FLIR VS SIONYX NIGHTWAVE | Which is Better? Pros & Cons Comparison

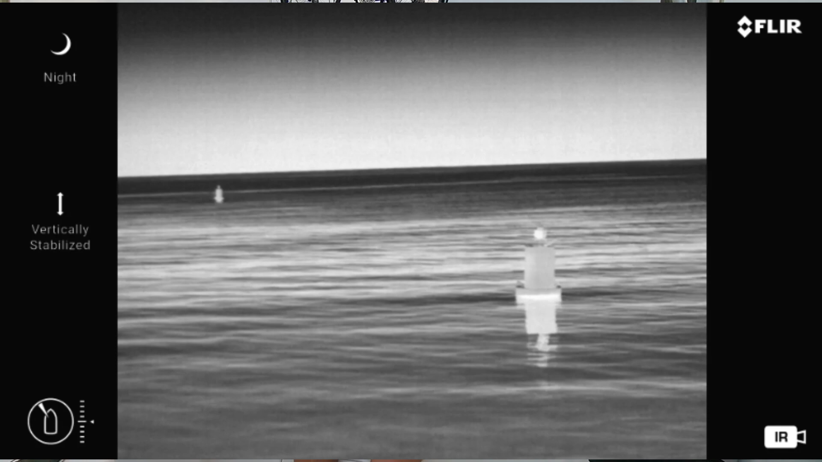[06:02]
you're getting a thermal image on your screen with the third with the FLIR camera so that's one of the differences between the two is that the technology and FLIR is thermal whereas Sionics is ultra low-light there's a few advantages
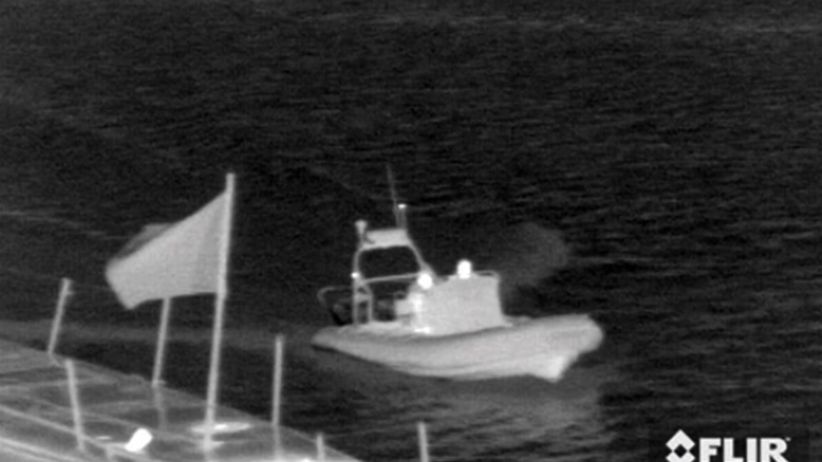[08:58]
see a crisp picture with the throat camera and that thermal view something else I want to talk about is like seeing
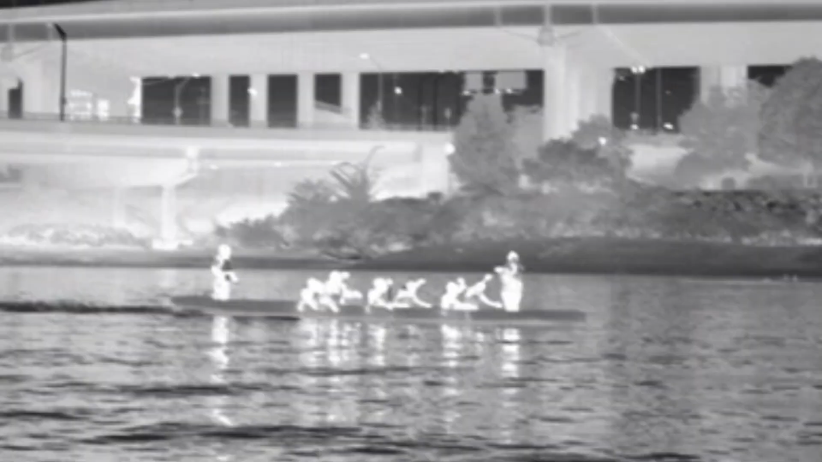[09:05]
objects in the water so in terms of like search and rescue and stuff like that they tend to lean more towards or largely more towards the
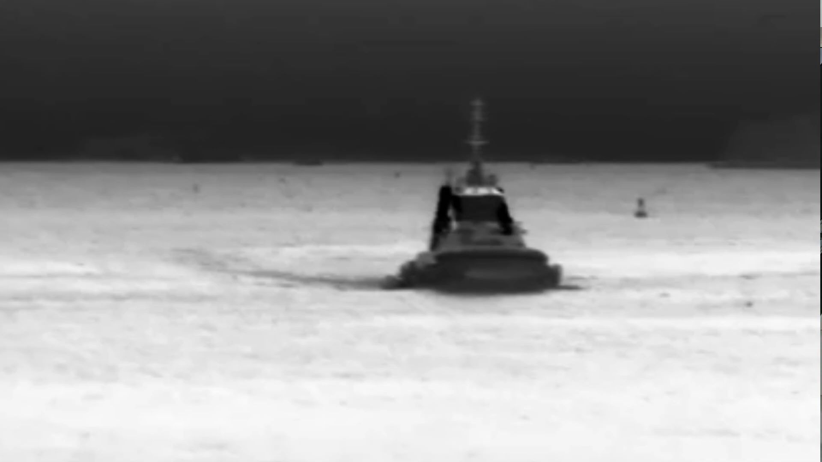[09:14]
thermal camera because it's picking up people's heat signature so like if there's a person on top of the water you know you'll see what they look like as if they were swimming in the daytime
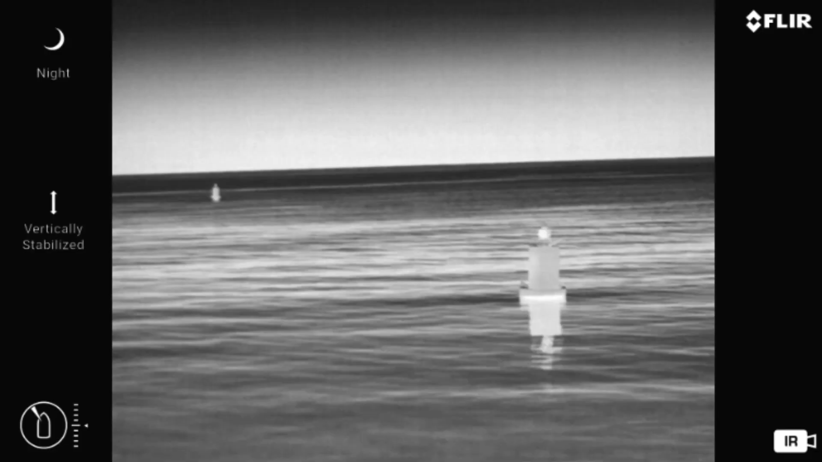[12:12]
side or directly behind your boat pain and tilt on up or down the camera to see to adjust your field of view and turn the camera to